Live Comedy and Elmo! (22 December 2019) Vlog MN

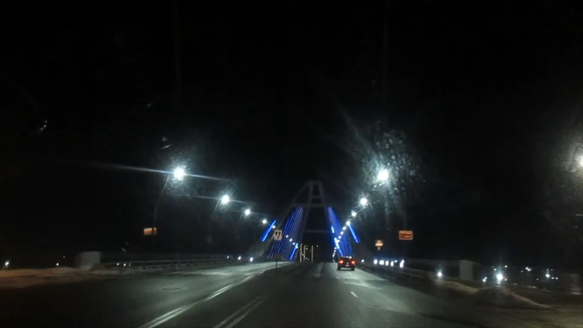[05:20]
Hey, we're going under the bridge. If anyone in Minneapolis sees this and knows what bridge this is, let me know. I really want to know.
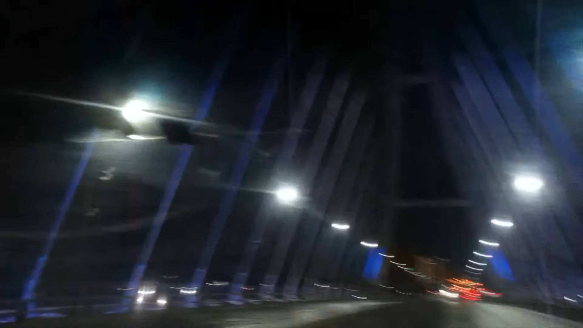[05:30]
It's got the blue lights and the blue lights and the blue lights and the more blue lights. Alright, see all those brake lights up there? 10 points if you hit every car.
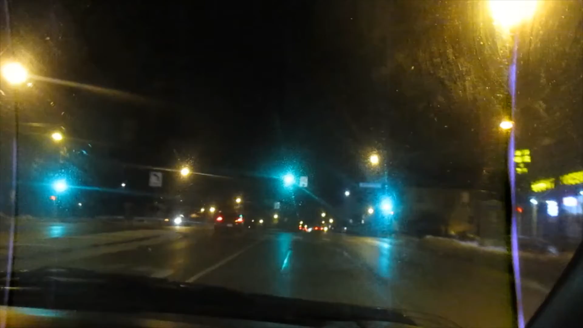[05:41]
50 if you do a flip on the last car and land on your wheels. That's a neat building. The top looks like a flying saucer. See? Flying saucer.